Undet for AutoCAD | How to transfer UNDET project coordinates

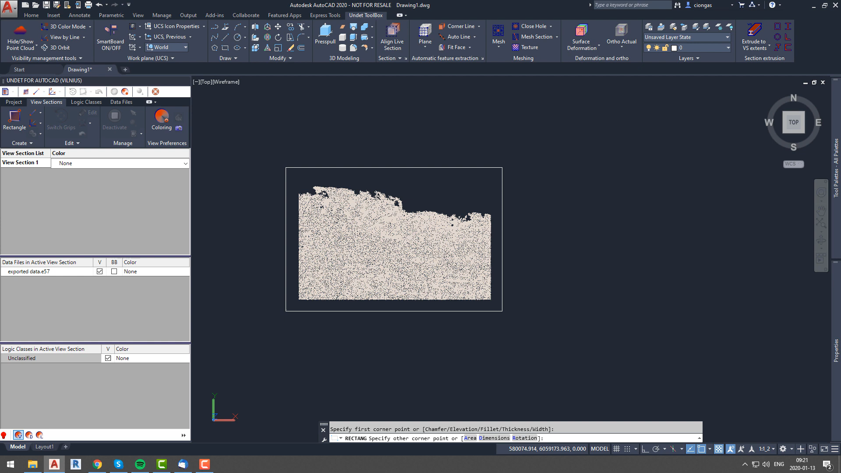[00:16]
Some functions might not work properly while others might not work at all.
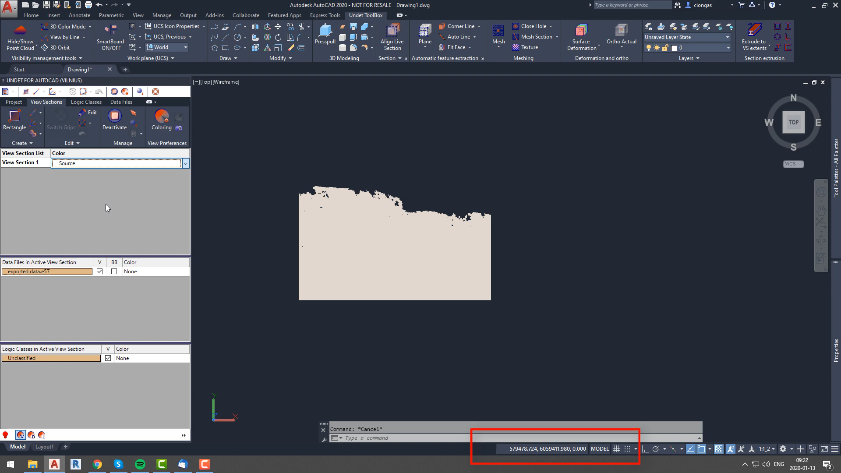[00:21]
I will show fast and easy way to transfer them. You can see that our project has large coordinates, and as I mentioned before it might cause some issues while modeling. Because of that we implanted such an option in undet palette project tab. In this tab you will find all information about your project. In this case we are interested in shifting coordinates so let's click on coordinate system and expand that option. Here we can see 3 options, original which stands for original coordinate system in which project was created,
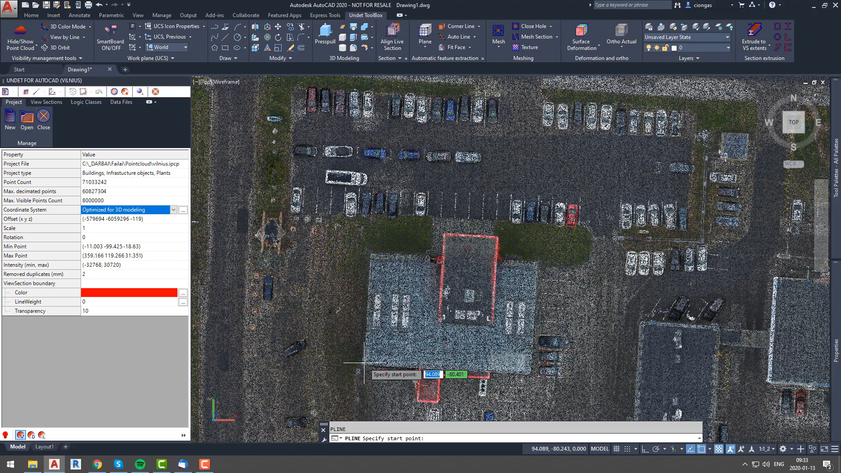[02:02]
Now I will draw some approximate outlines of building to imitate modeling.